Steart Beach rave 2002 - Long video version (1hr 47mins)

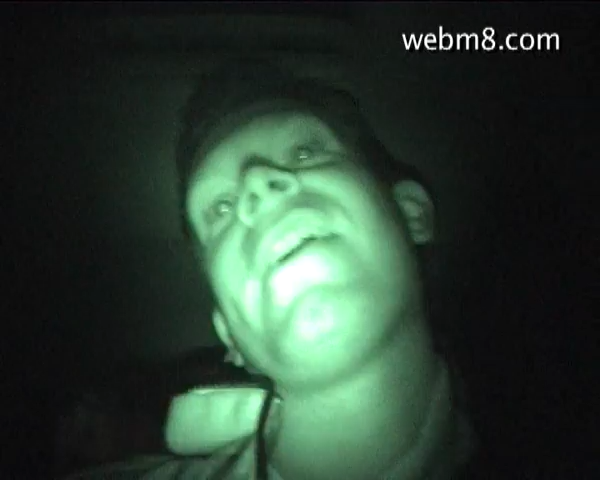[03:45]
Okay, Saturday night, 1st of June 2002, Castle Morton Part 2.
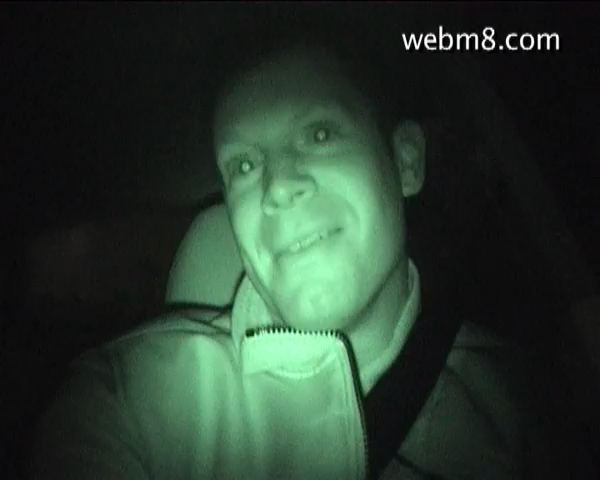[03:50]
Hopefully, the party is in Steart Beach. Steart Beach! But apparently, the police have blocked it off already. We're on our way to Bridgewater to see what's happening. Apparently, there's hundreds of cars going around. It should be kicking if I can get a sound system located outside of this cordon. Let's go and party! Oh yeah, it's 11 p.m. I want to teach you about the almighty.